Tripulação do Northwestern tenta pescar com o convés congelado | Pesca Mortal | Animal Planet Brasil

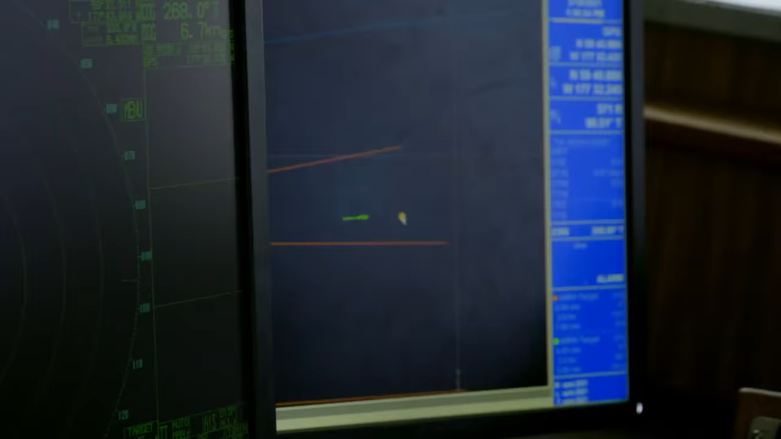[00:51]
Eu tenho o histórico dessa região.
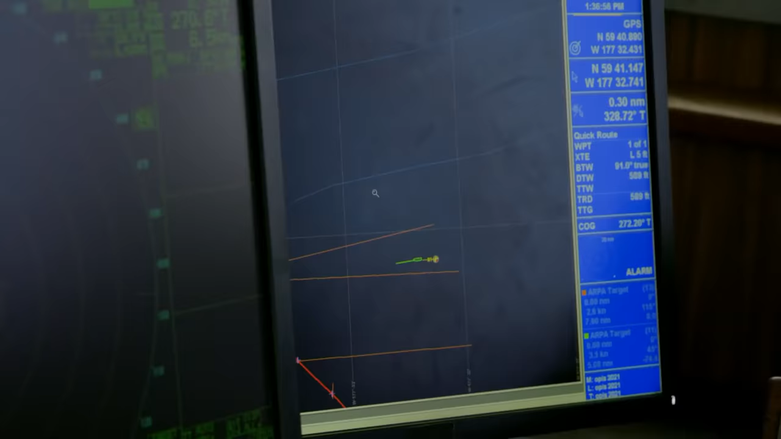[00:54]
Viu? É um canal profundo. Tá vendo? Sim, senhor.
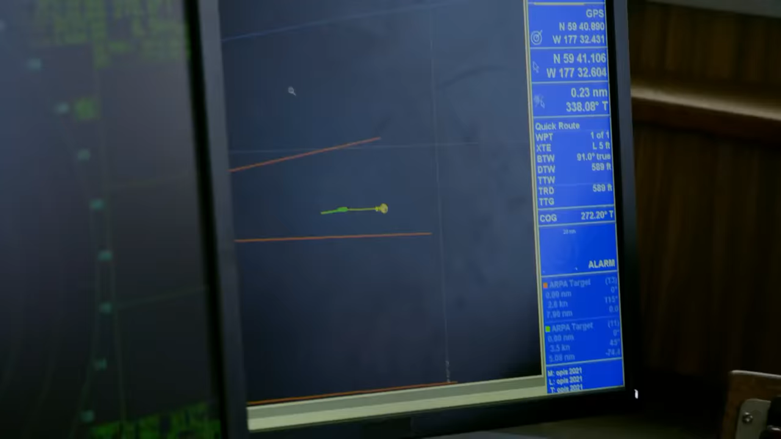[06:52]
São seis décimos de milha que a gente tem pra trabalhar, certo?
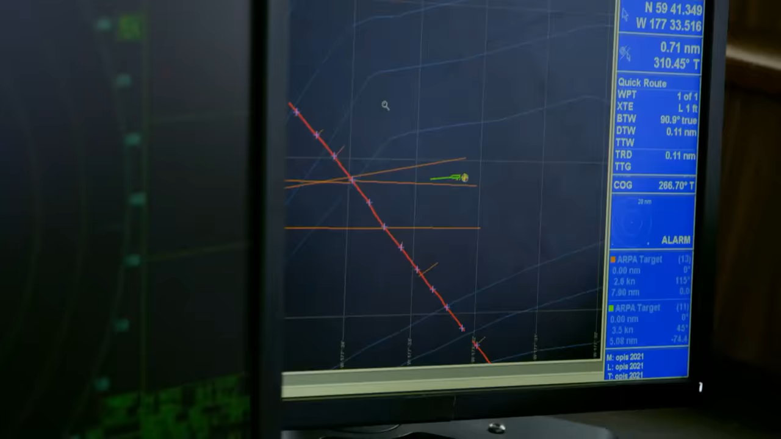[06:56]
Nós vimos onde tem vida no sentido norte-sul. Falta descobrir os limites leste-oeste da biomassa. Entendi.
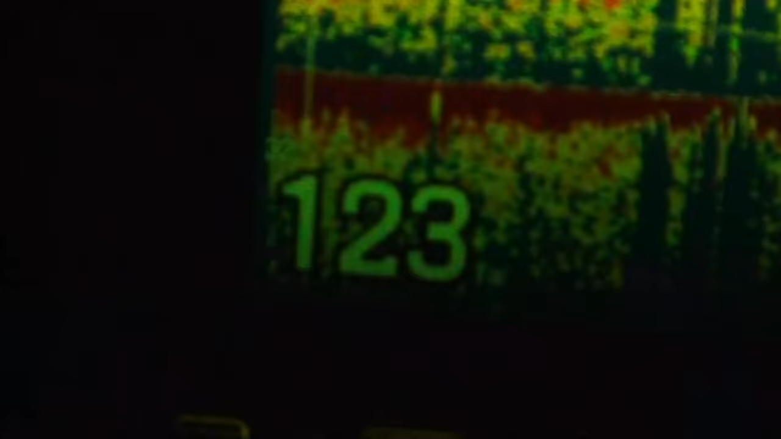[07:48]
Muito bem, nós voltamos pro fundo e a ideia é ver se eles estão aqui.